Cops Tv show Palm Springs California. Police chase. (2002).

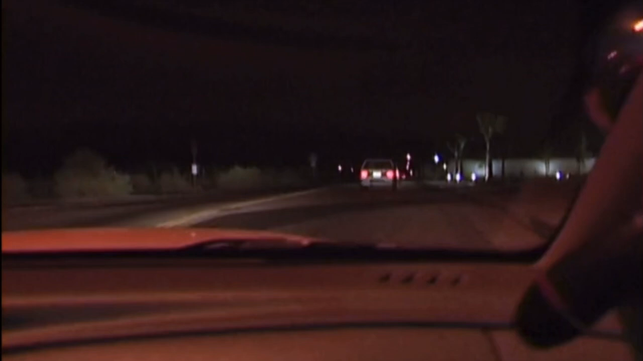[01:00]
19. Give me traffic. Looks like he's a deuce. Going for a suit in the Dream Home. Stand by for a plate.